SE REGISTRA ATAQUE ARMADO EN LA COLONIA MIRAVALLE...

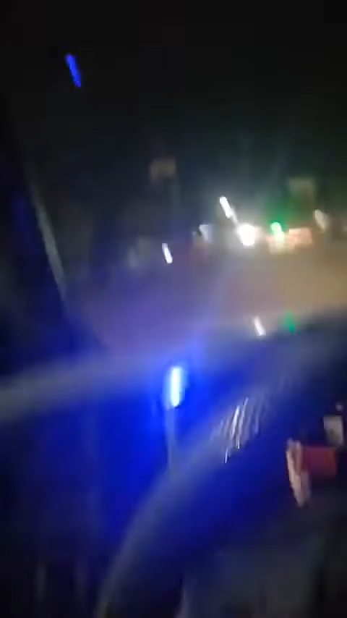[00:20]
hay una persona lesionada con arma de fuego,
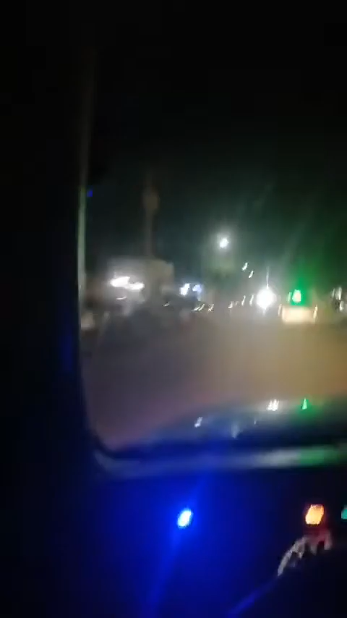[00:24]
nos extraña que ahorita que pasamos por la calle 300 y paseo Miravalle, estaba la unidad de la delegación sureste parada ahí, la 020, no sé por qué, en lugar de venir al llamado, está parada ahí la unidad 020, bonita fregadera, ya ni la muelan, qué bárbaro, ojalá que los altos mandos tomaron cartas en el asunto, la 020 parada ahí, cuando está el código rojo a todo lo que da, fíjense nada más, y parada tranquilamente la unidad ahí, los elementos de la 020 de la delegación sureste,
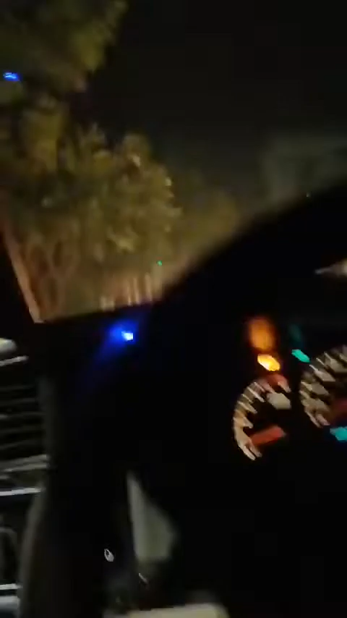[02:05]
ahí vamos a salir para allá, ahí vamos a salir para allá, es de la Lázaro Mercado, hacia el sur, pero aquí vamos ya,
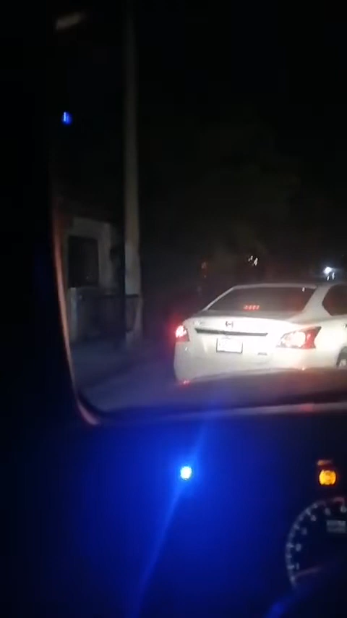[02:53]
ojalá, nosotros estamos transmitiendo en vivo, verdad, transmitiendo en vivo y a bordo del Samimóvil, aquí estamos, ya a punto, nada más de llegar aquí a la Lázaro Mercado, y de ahí nos vamos a, híjole, híjole, híjole, la gente, la gente, qué bárbaro, bueno, ni hablar, se le respeta y,
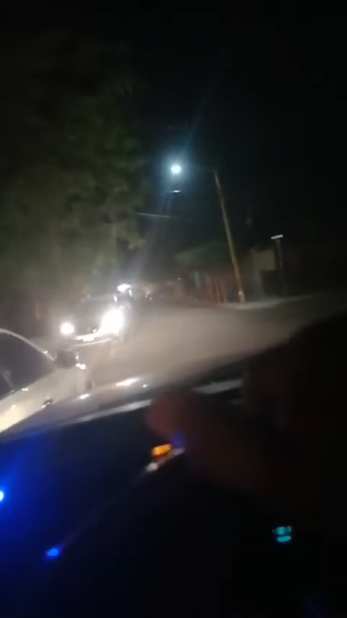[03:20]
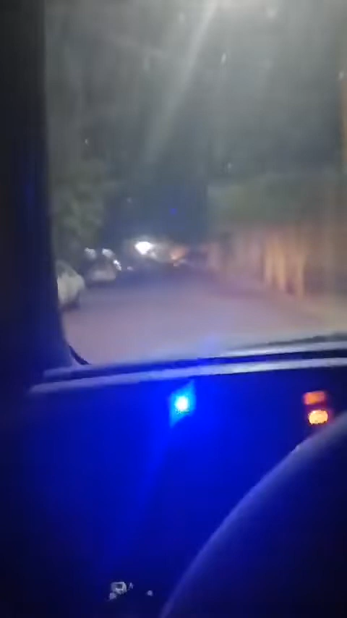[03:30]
seguimos, pues, transmitiendo en vivo, en vivo, aquí estamos, ya, ya estamos aquí, ya prácticamente, es que la Valle Imperial está hacia acá, hacia el lado, hacia el lado sur de la, de la, Lázaro Mercado,